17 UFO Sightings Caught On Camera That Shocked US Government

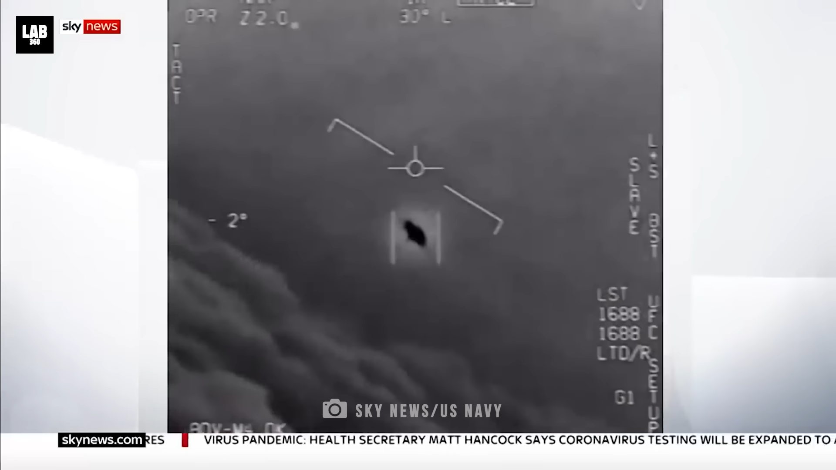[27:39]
sighting took place just a few months after the tilting flying
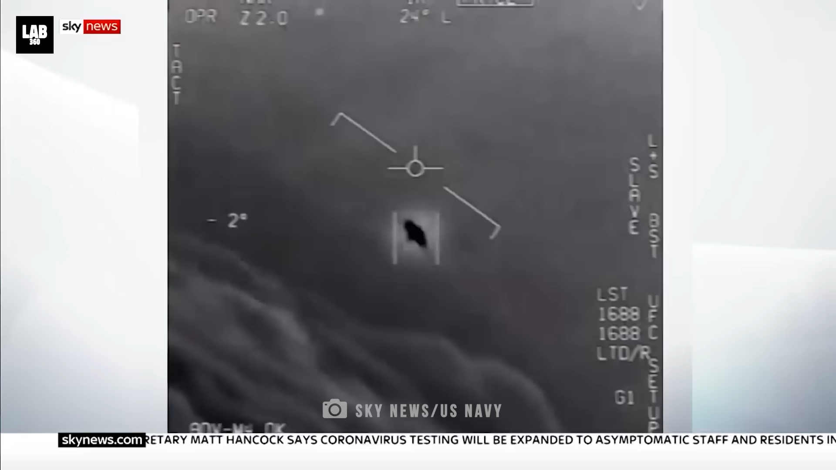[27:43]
saucer was spotted on the east coast of america from the video it seems to be a metallic sphere moving in a straight line racing across the surface of the ocean this